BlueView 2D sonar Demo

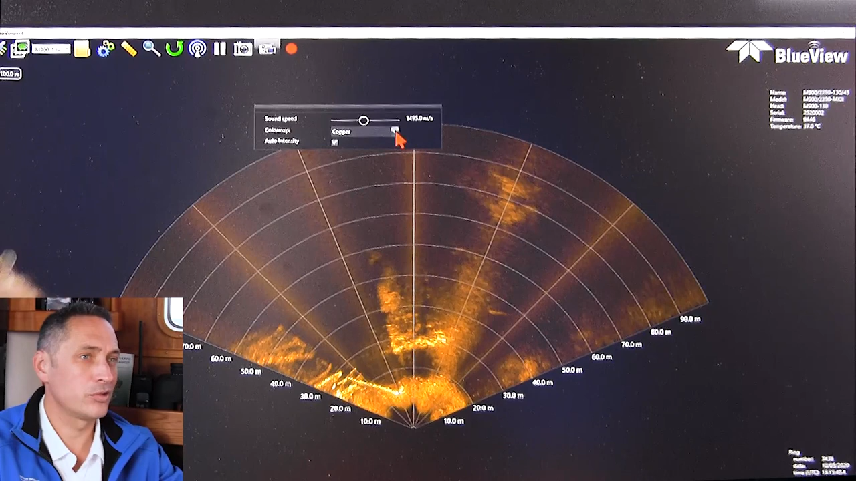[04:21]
So very common is copper. A lot of other people like the jet. So it really depends on what you're trying to do. This highlights high level signals quite nicely.
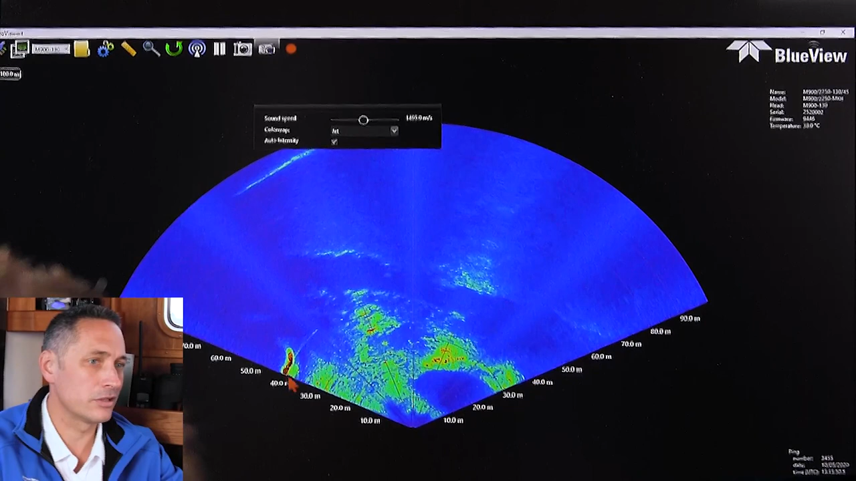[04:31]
There are a few other different scales. This is another sort of traditional gray scale from the SONAR.
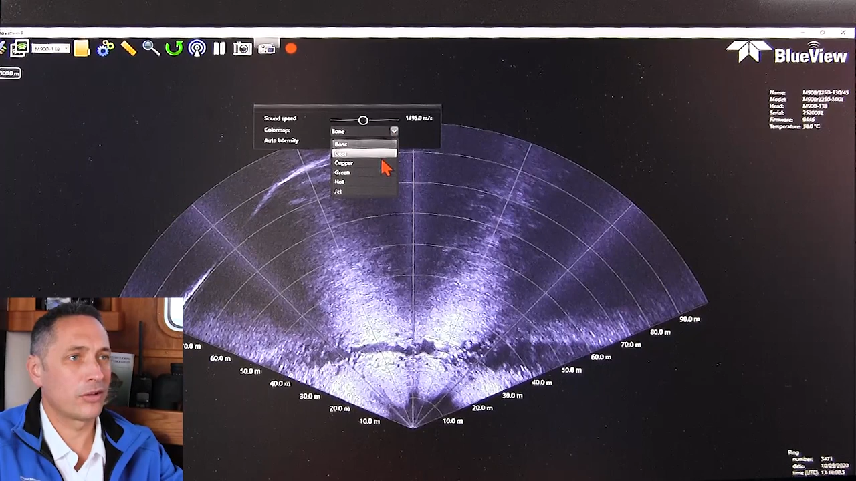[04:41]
If I go back to the copper, which is my personal favorite. Then you also see here that we're running auto intensity. Auto intensity is a really nice feature of the blue view. Because it means you don't have to be a SONAR expert. You can trust the SONAR will get a pretty good setting.
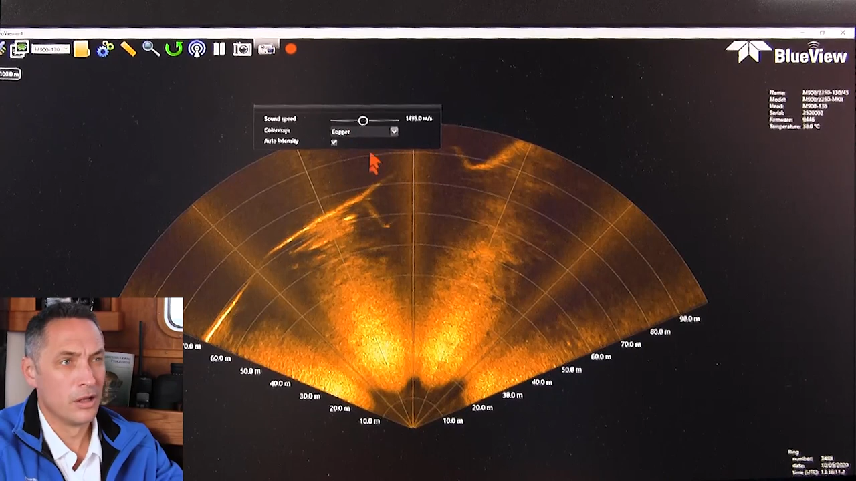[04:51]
Just using its auto intensity algorithm. But if you want to do some tuning and you're a more advanced user, you can take the auto intensity off.
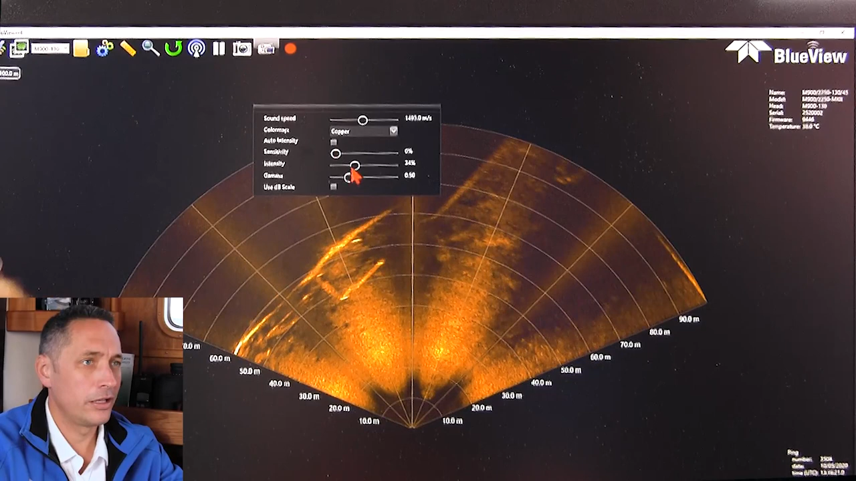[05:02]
And here you see, you can change some of the intensity of the screen. So if I blast it up too much, then you'll see a lot of highlights. And you'll be losing some of the finer detail in the background.
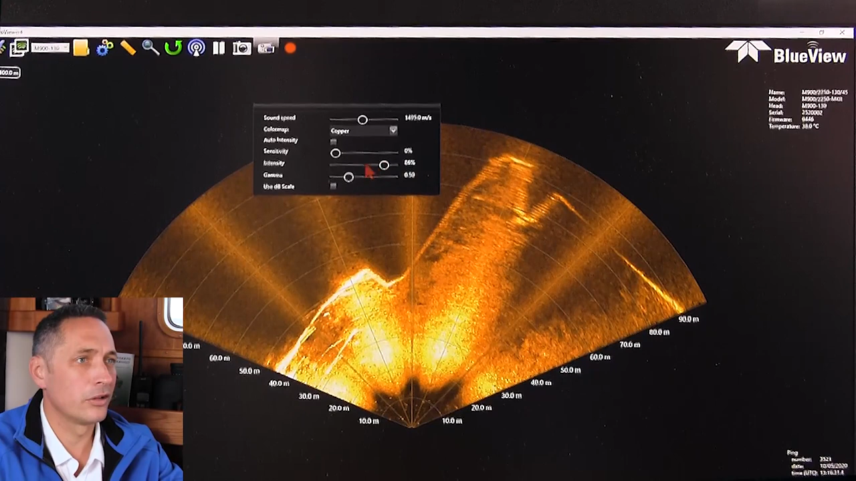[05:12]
If you turn the intensity down a bit, then you'll see that you lose some highlights. And you've got some gain settings and some other things you can fiddle with in other parts of the SONAR that I'll come to shortly.
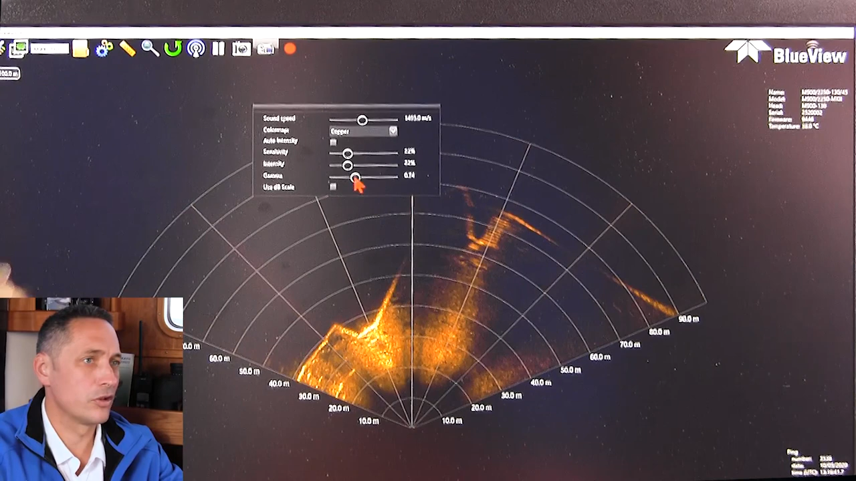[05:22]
So I'm going to go back to auto intensity, just for the sake of simplicity here.
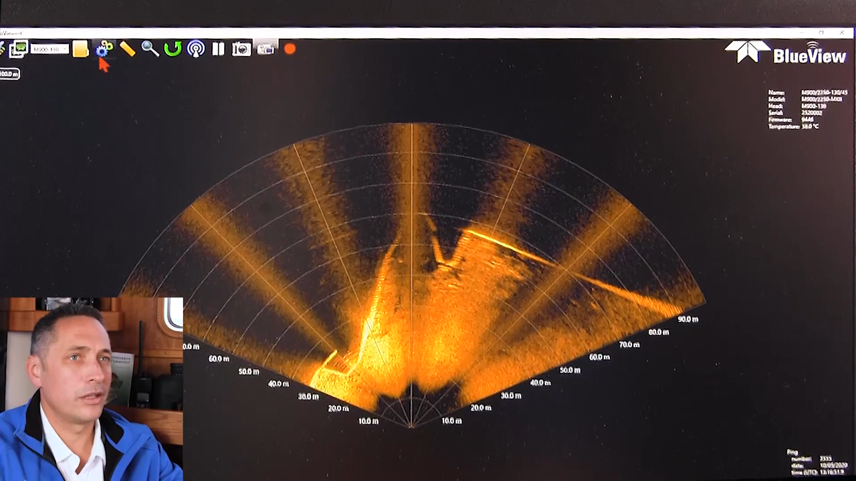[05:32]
And then I'm going to go in and look at some of the more advanced settings here in the settings window at the top here. You can see here you've got units.
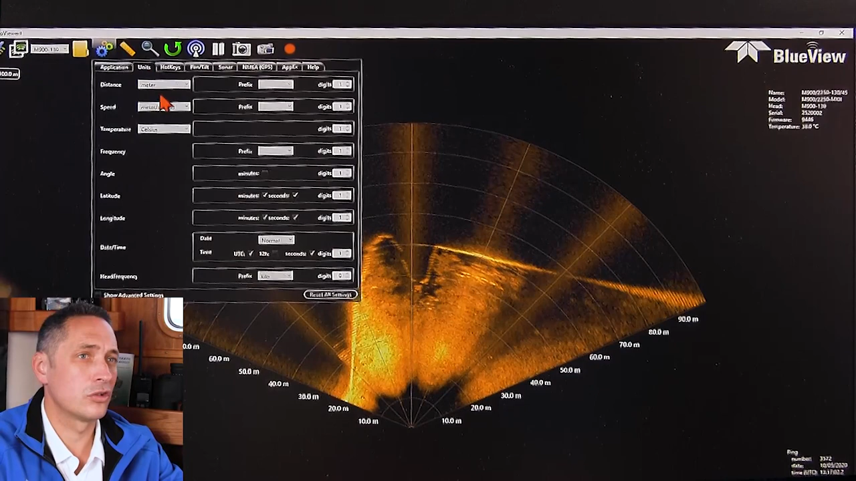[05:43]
So you can change your units to meters or feet. So I'm just going to jump into feet over here. And here you see it changes on the range scale on the far left-hand side.
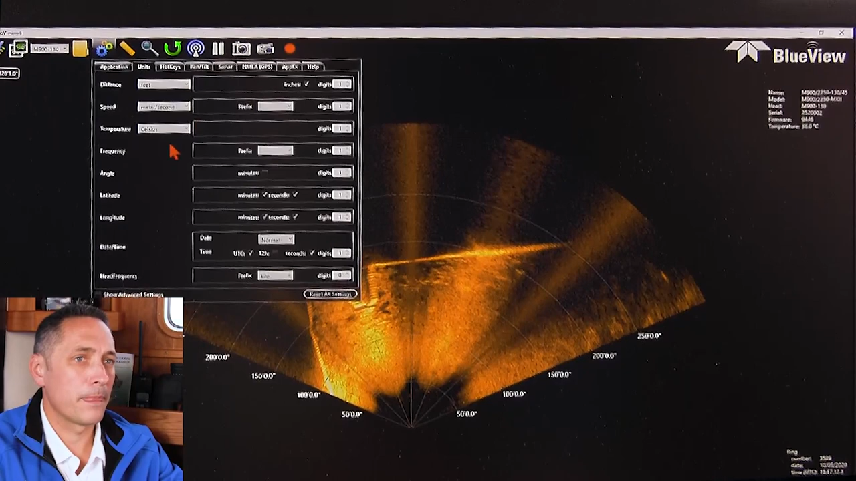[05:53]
What else can I show here as well? Also, of course, as you can see here, there's latitude and longitude. So one can actually interface a GPS.
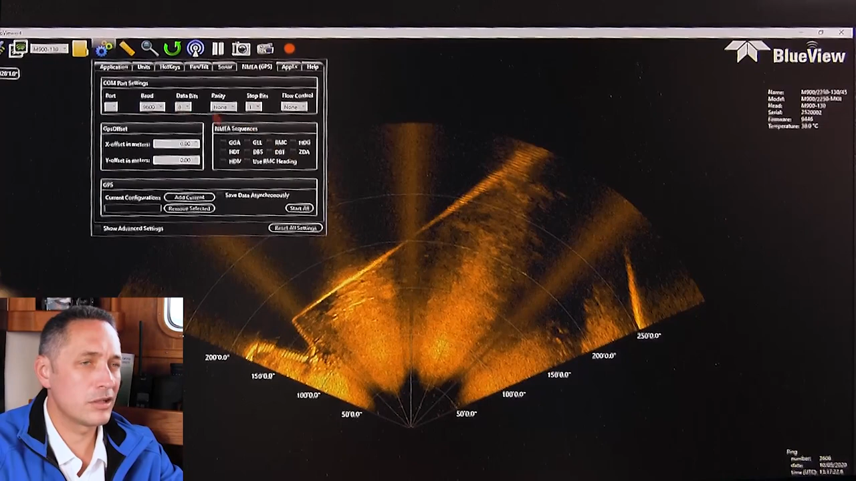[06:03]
So we don't have a GPS interface right now, but it's very practical. You can take in the GPS string and have that recorded in the SON file. So then you can locate where your data is after doing a survey or an inspection.
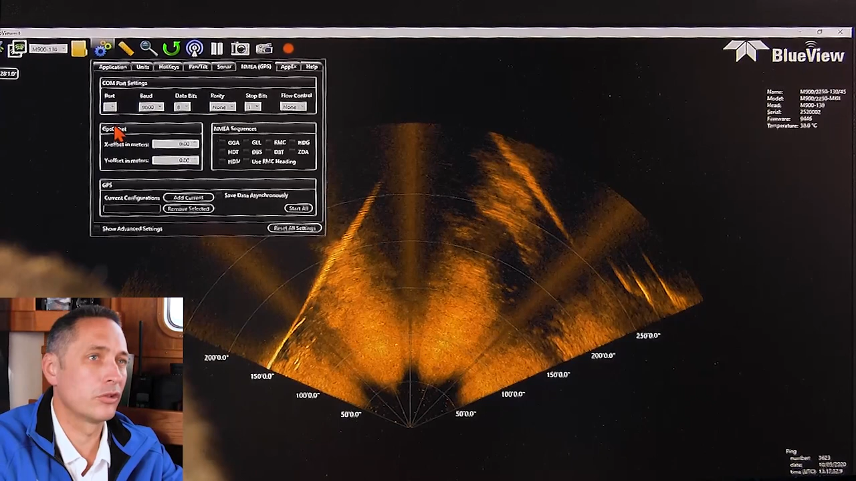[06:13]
You can also see some more advanced SONAR settings here with IP setup, as well as with control of the pan and tilt.
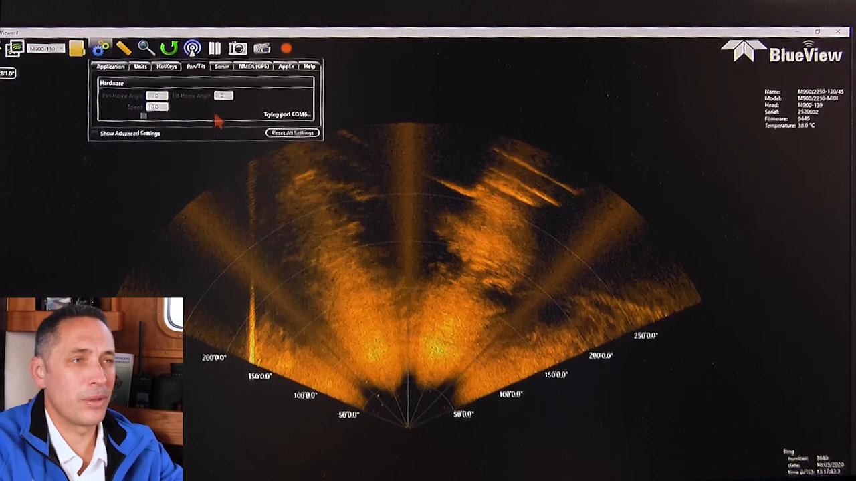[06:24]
So if you've got a pan and tilt on the side of the vessel,
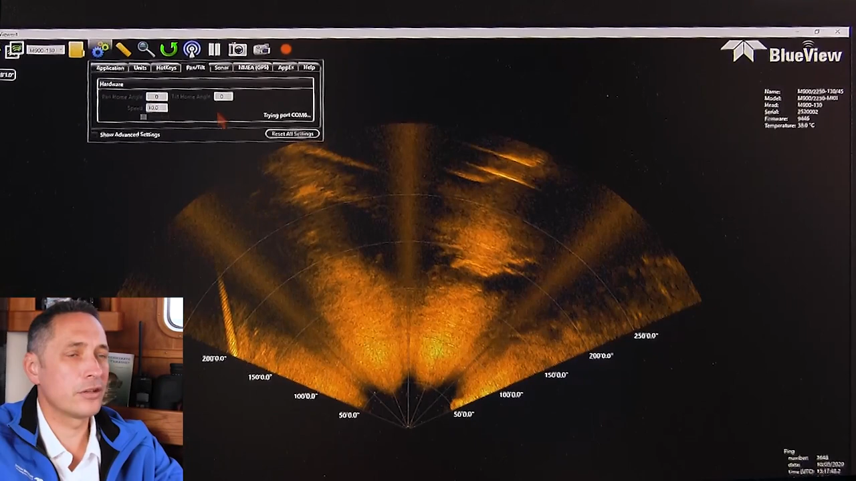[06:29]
then it's possible to control that as well.
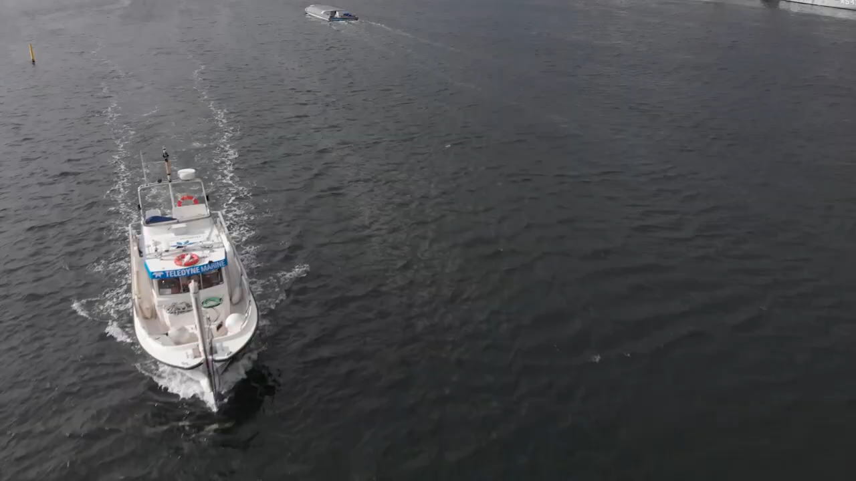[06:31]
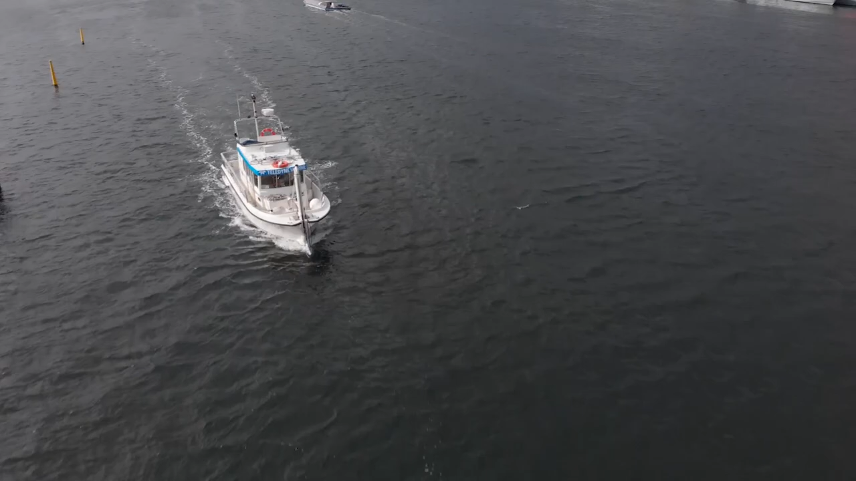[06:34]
So now I'm going to show the range control.
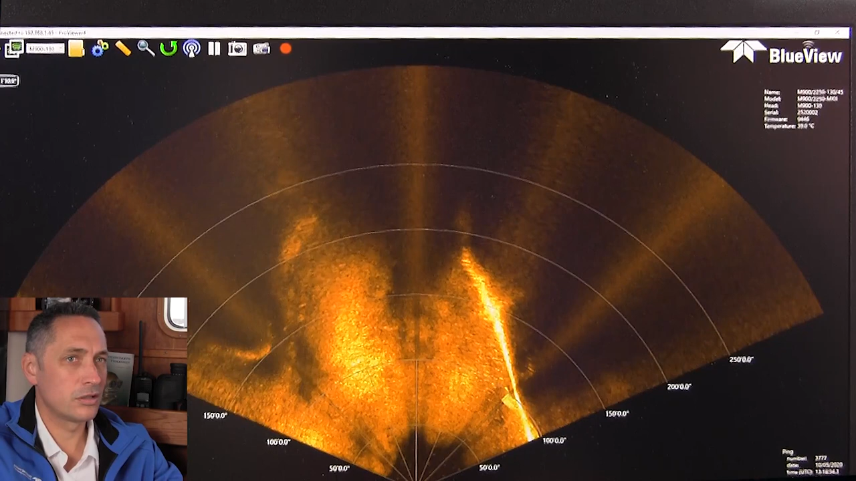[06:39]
So on the top left-hand side, you can see this ball that you can drag around, and you can use that to decrease the range of the SONAR. I can see that it's in feet now. I'm, I think, more in meters myself. So I'm going to go in and I'm going to change the range scale from feet to meters.
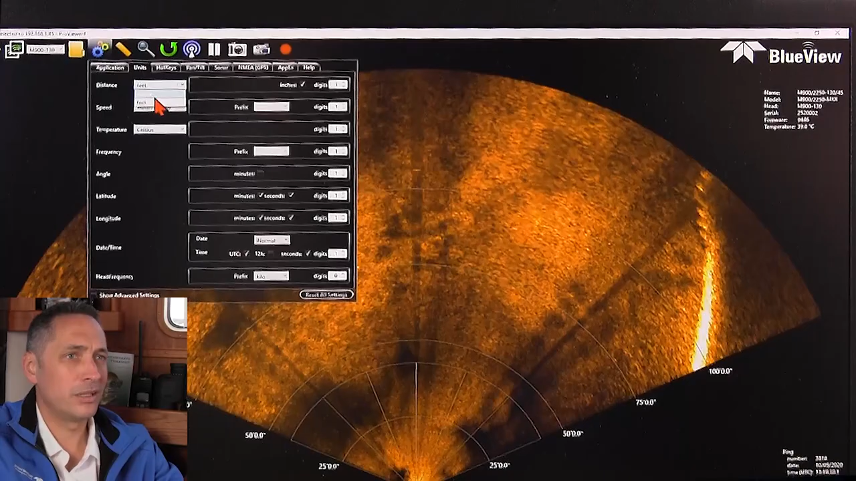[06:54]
You can see that the range scale changes back again to meters here. And we're moving quite fast in the harbor here.